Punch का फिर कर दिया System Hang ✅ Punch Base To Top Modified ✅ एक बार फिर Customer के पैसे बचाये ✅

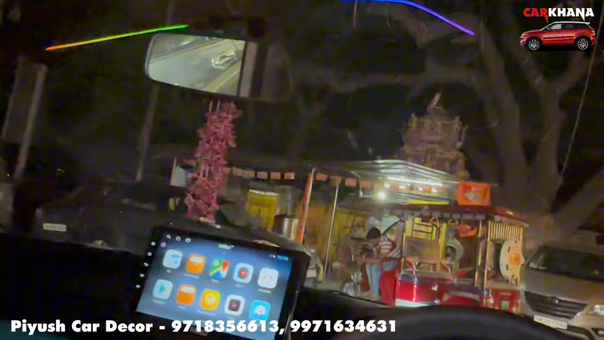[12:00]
यह प्यारी सी चीज यहां पर लगा दी गई है है अगर आप पिष्द मोटल गारी लेकर आते हैं तो आपको इस्टेरिंग कंट्रोल भी